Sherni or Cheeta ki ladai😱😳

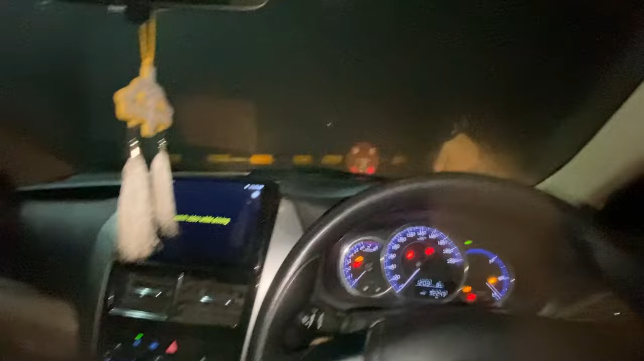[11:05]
आगे रेल मतलब फाटक पे खड़ा हूँ ट्रेन जा रही है भाई ट्रेन देख में ना रही जाती हुई दिख रही है तो हल्की फुल्की दिख रही होगी तुम्हें भाई फोग इतना ज्यादा है कि बस पूछो मत भाई आज तो बंदे दिख नहीं रहे